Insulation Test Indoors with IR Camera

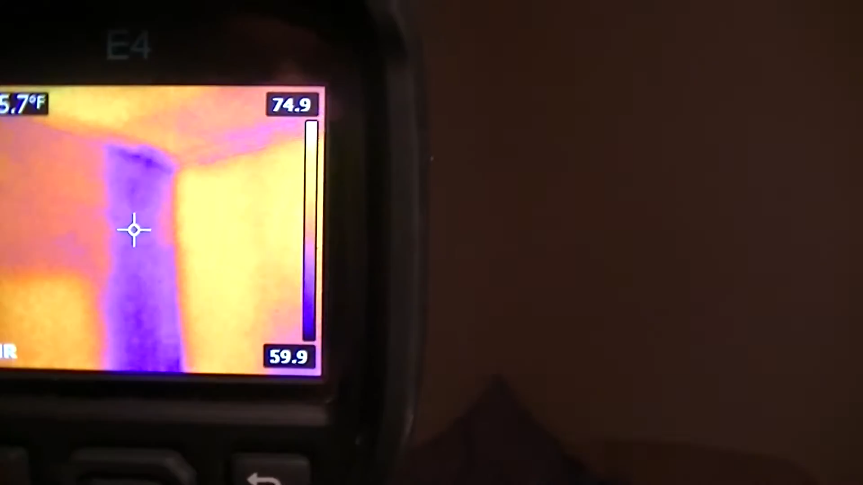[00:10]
It's kind of hard for my camera to focus on both the wall and the camera in front of it. Here's a spot where the insulation is good.
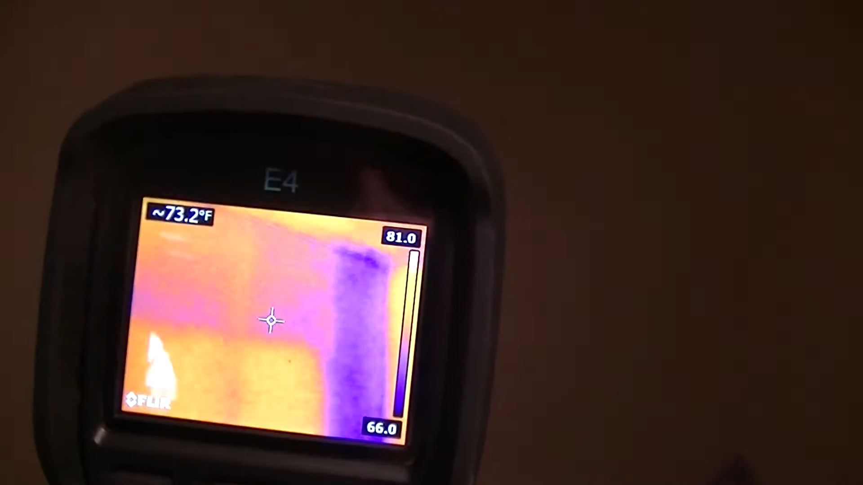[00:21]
On screen: spot 73.2°F
You can see it's kind of like down here on the bottom the insulation is good. Up the top there's some missing. Go down here a little more. There's quite a bit missing there.
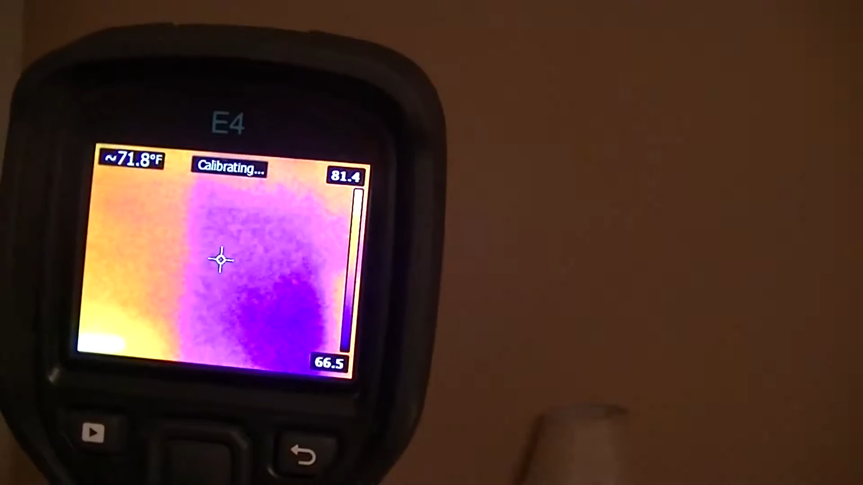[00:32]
On screen: spot 71.8°F
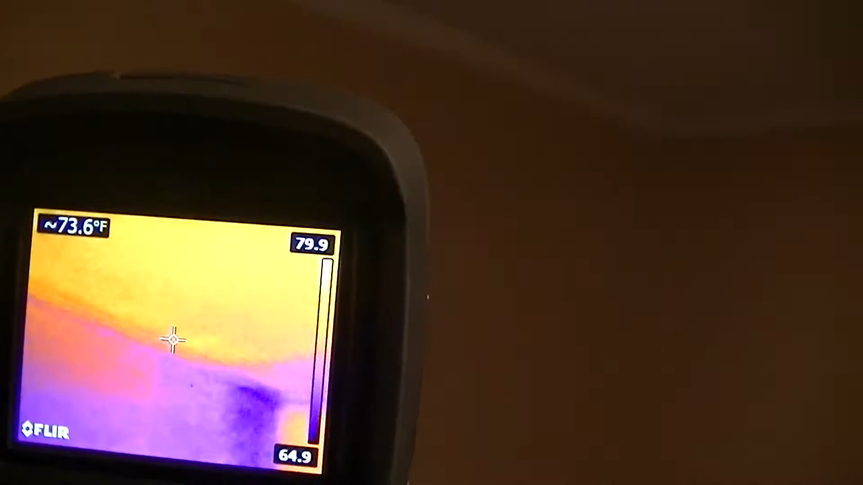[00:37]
On screen: spot 73.6°F
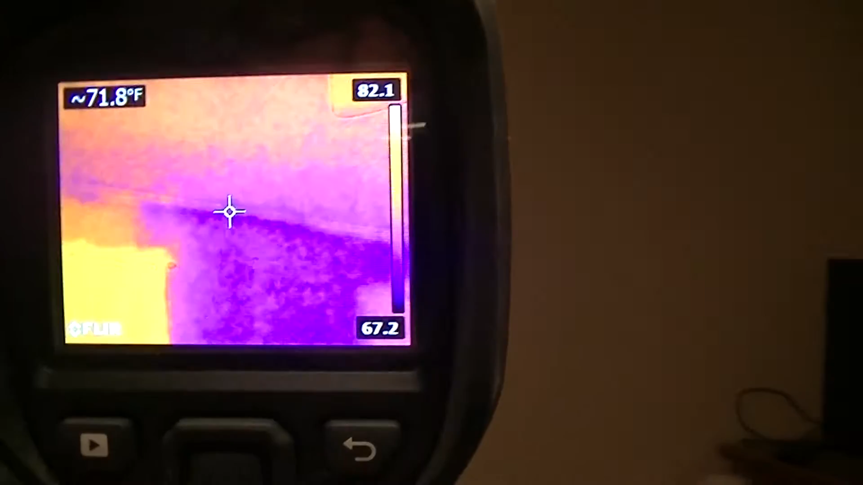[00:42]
On screen: spot 71.8°F
A lot of corners are bad. That's just because all there is is a 2x4 in the corners and there's no insulation at all.
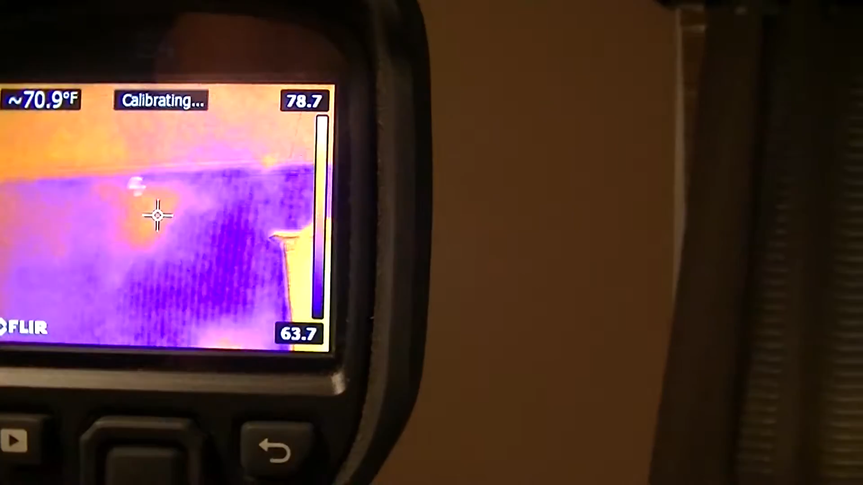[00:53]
On screen: spot 70.9°F
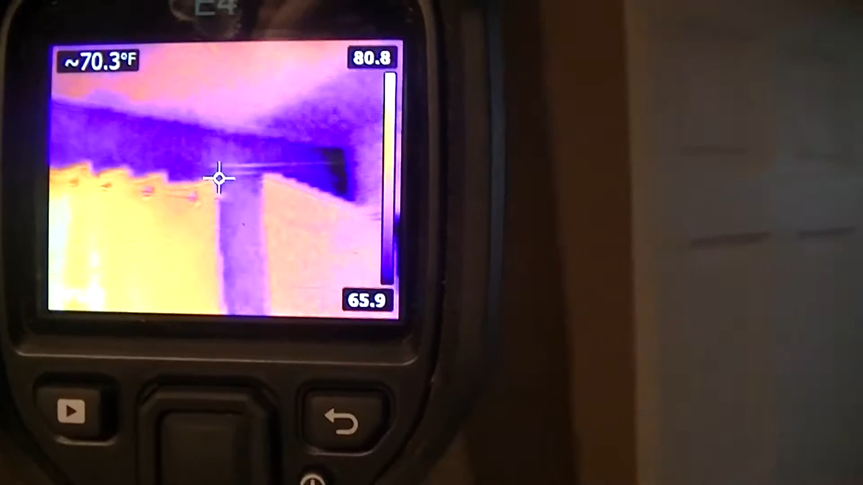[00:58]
On screen: spot 70.3°F
This is where the sun is shining in and heating up.
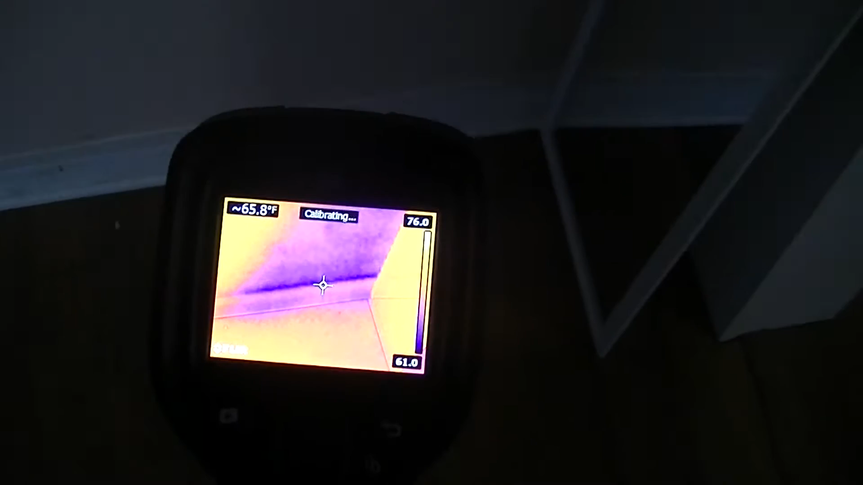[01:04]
On screen: spot 65.8°F
It's along the floor. We've got lots of corners between the floor and the wall where it's cold.
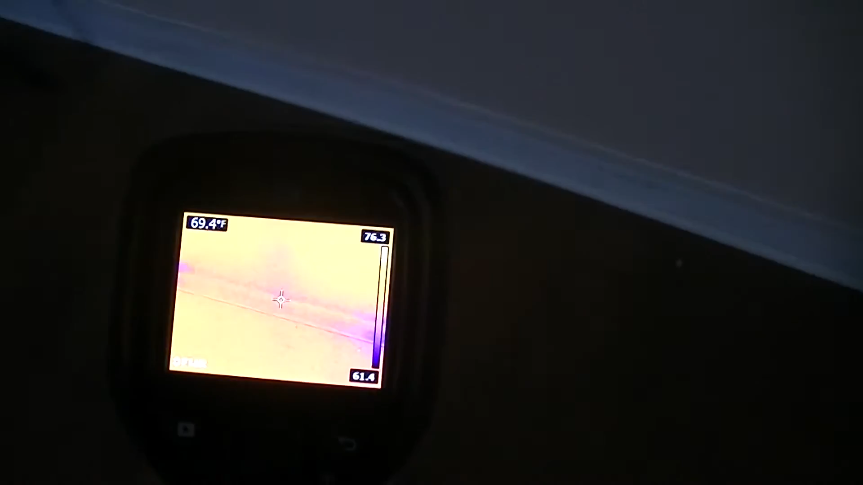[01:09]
On screen: spot 69.4°F
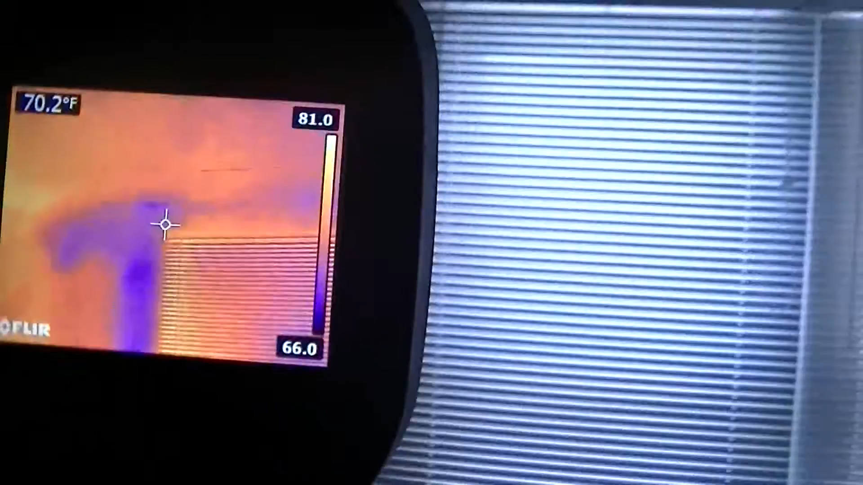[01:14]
On screen: spot 70.2°F
Here's another one around the window.
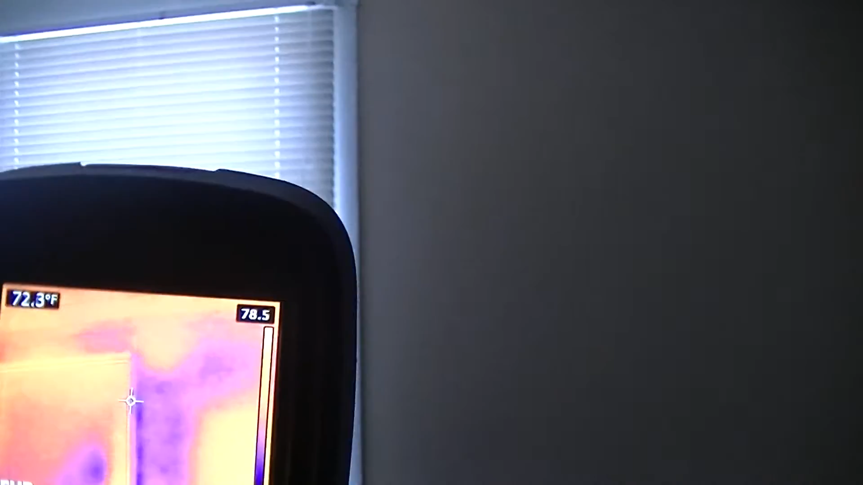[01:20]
On screen: spot 72.3°F
I have lots of this where it didn't put any insulation between the wall and the window. It's got cold spots.
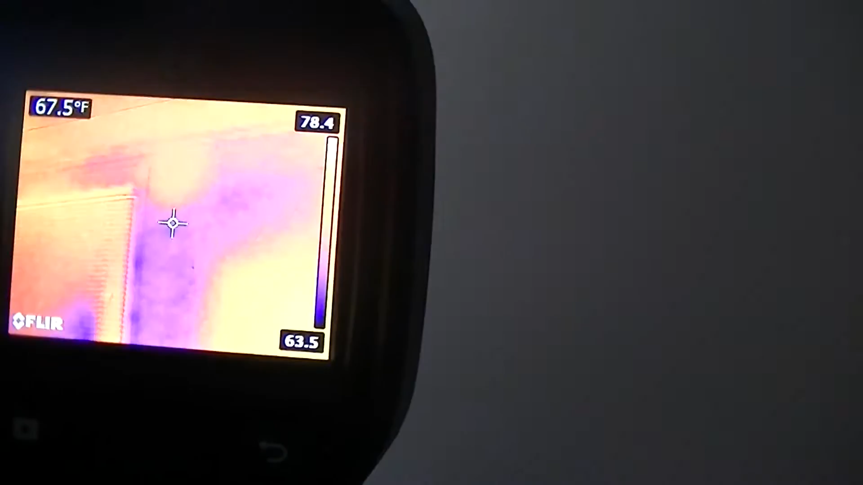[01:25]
On screen: spot 67.5°F
Again here's insulation missing. And the insulation is good.
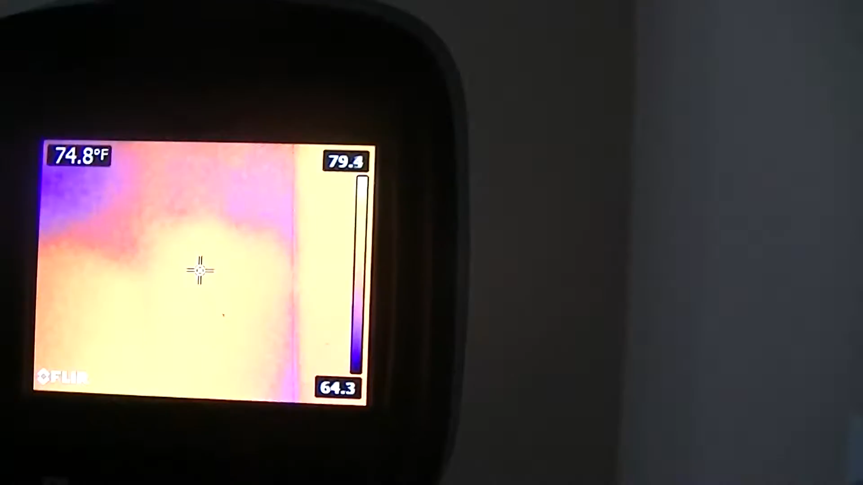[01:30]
On screen: spot 74.8°F
Now we can knock a hole and put bloat insulation in and fix that pretty easy.
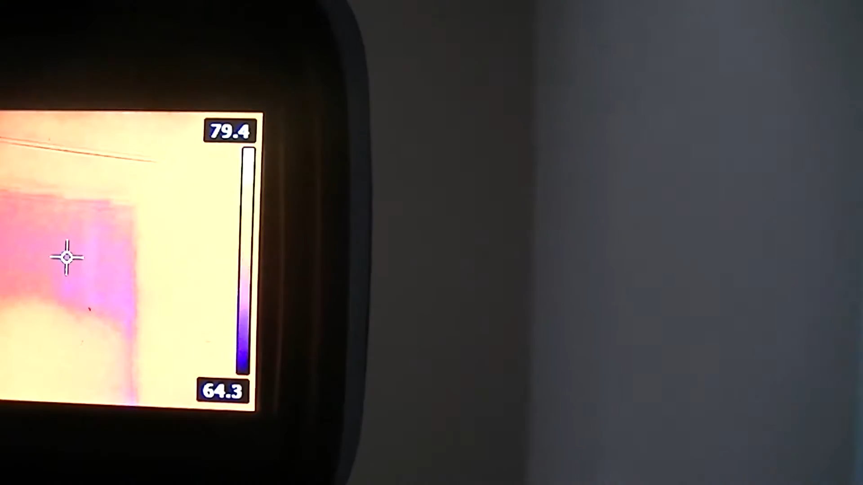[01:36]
Now this whole floor is cold.
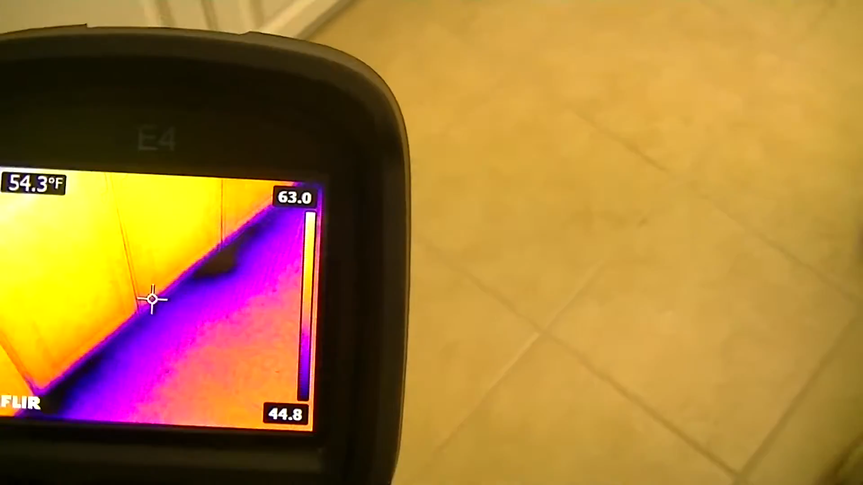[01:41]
On screen: spot 54.3°F
It's even worse around the edges.
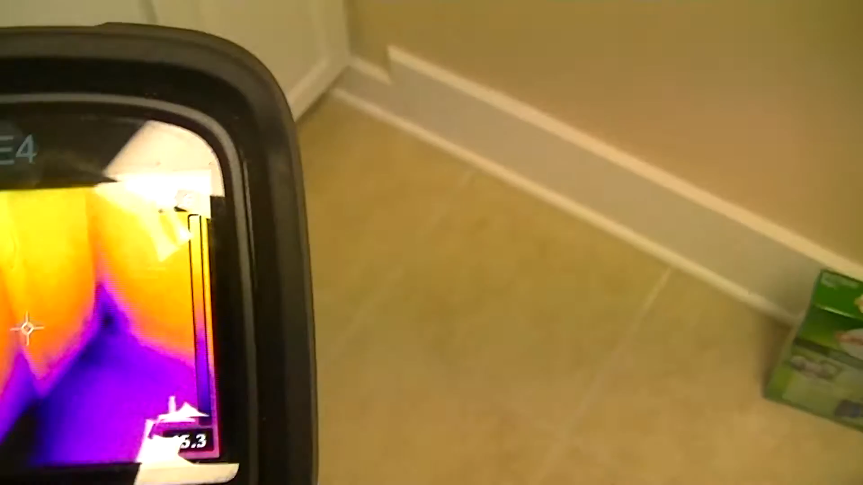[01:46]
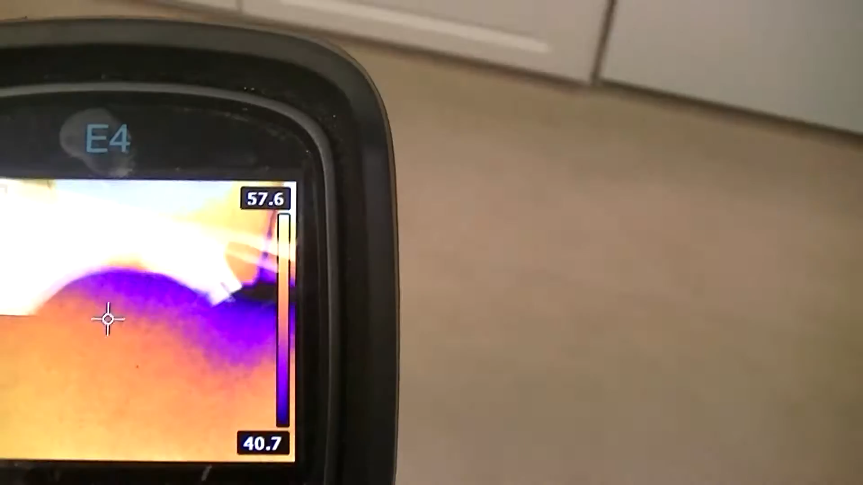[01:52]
This would require insulation underneath the house to fix this floor.
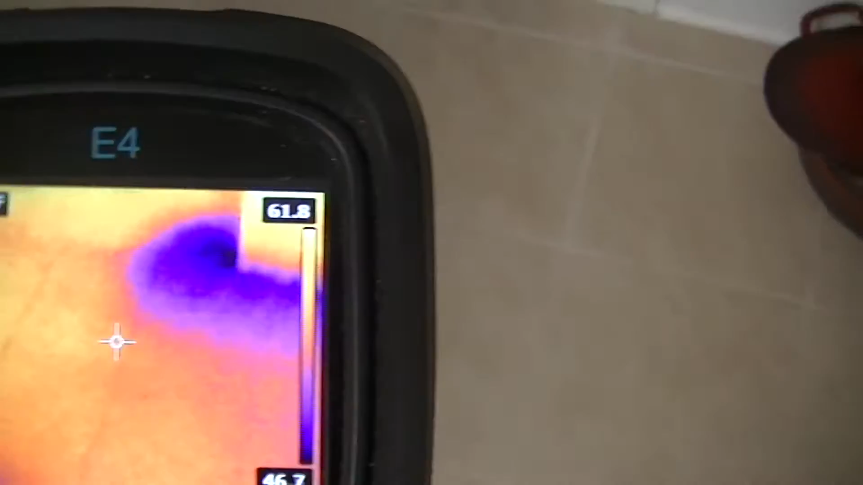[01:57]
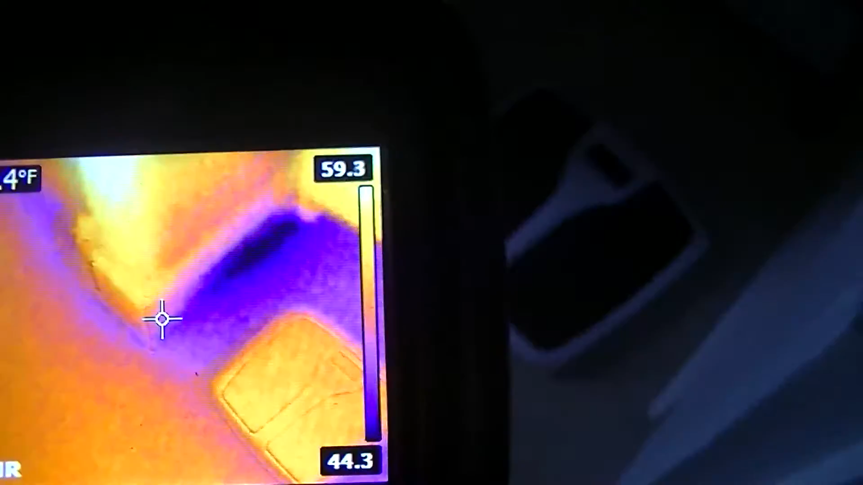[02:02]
The bathroom is another one that's cold.